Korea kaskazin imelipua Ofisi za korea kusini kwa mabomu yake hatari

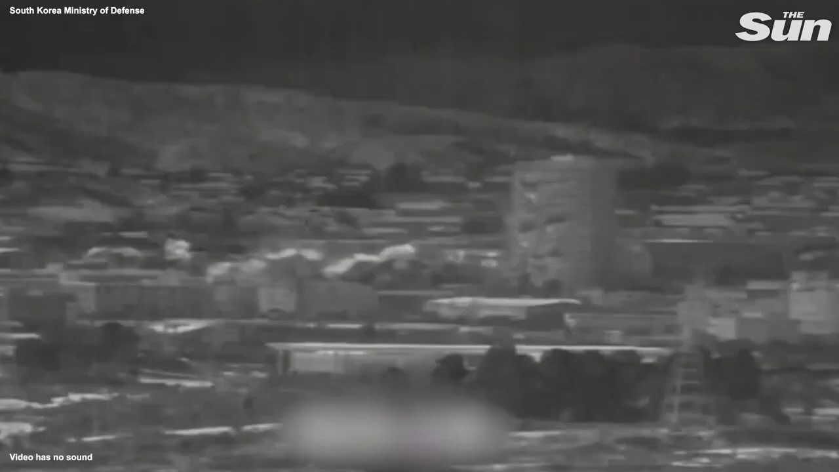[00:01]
Korea Kaskazini melipua ofisi ya pamoja ya nchi hiyo na Korea Kusini karibu na mpaka wa mji wa Kaisang hili kwa mjibu wa mafisa wa Korea Kusini Hatuwa hiyo inajiri saa chache